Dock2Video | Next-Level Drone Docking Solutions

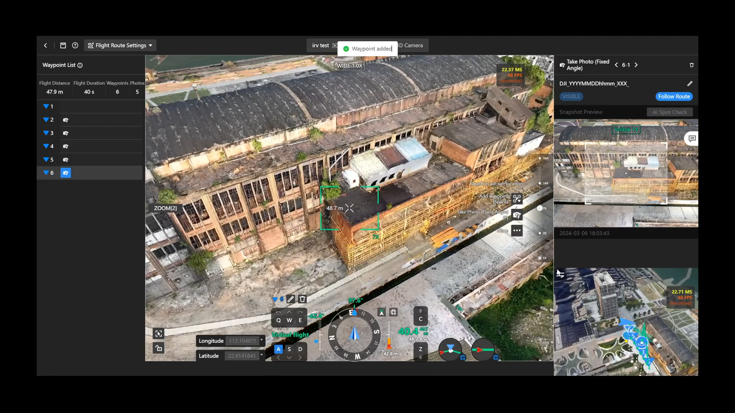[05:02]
DJI FlightHub 2 provides our first-person perspective to set waypoints and preview your mission outcomes with simulated imaging.
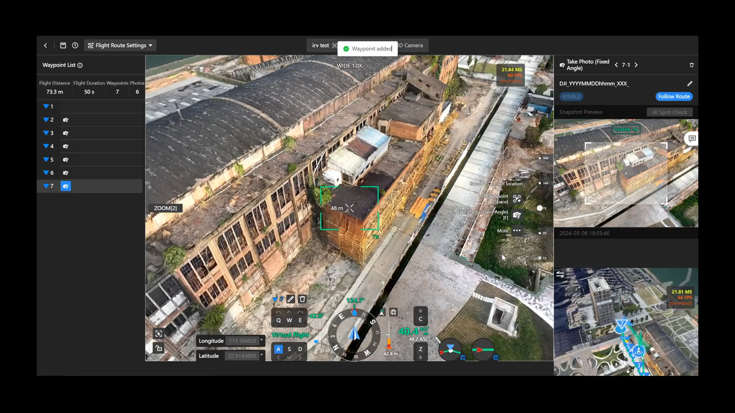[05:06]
Additionally, it also supports creating mapping missions.
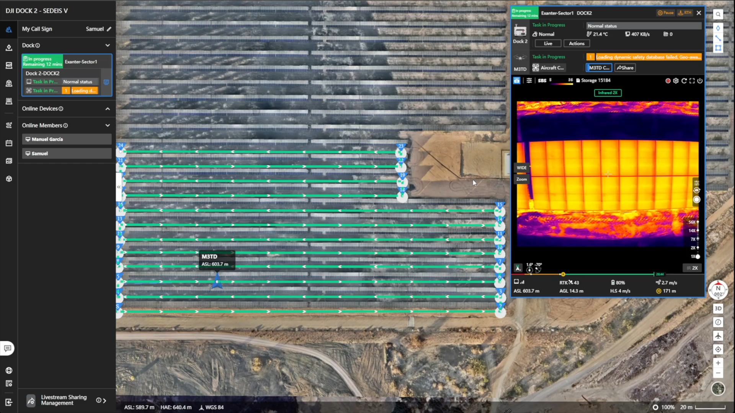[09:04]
During the test, they utilized the DGI dock 2 for comprehensive assets inspections, including solar panels, substations and transmission lines,
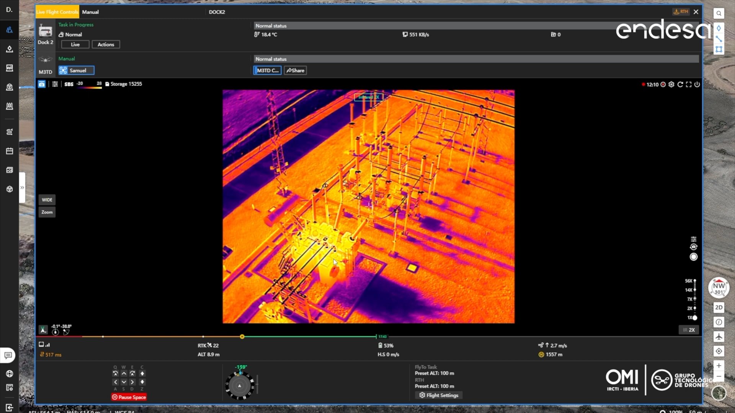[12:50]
In this case, we tested the capability of Matrix 3 thermal
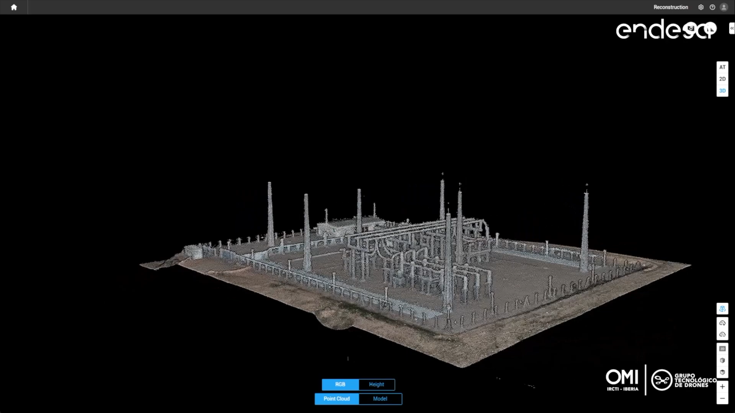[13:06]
And we achieved a very good result to use it as a base map for generation of automated routes.